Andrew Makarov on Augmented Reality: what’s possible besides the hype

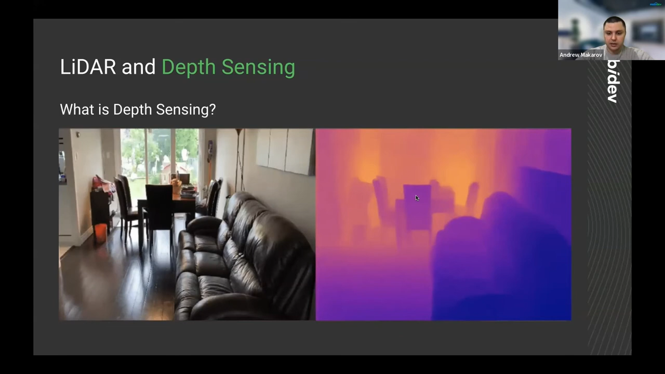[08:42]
and having LIDAR out-of sensor, we can measure distance from the camera to any point on that image. It's still not a 3D scan yet, but that information is extremely useful sometimes to improve our AR experiences.
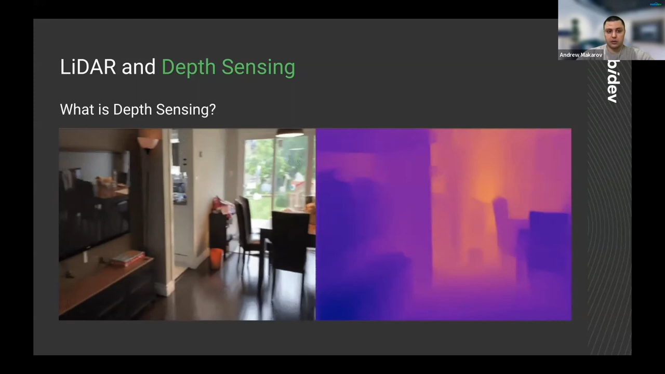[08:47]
So, let's see how we can improve our AR experiences.
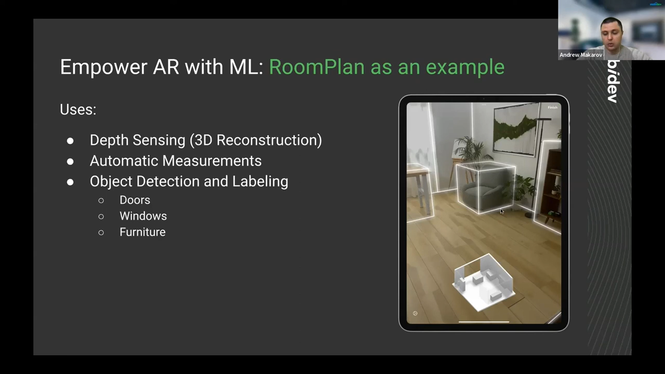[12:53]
They use automatic measurements to measure room automatically. They use object detection and labeling. So, as you can see here, we detect pieces of furniture, doors, windows, and so on. So, let's take a look at the video.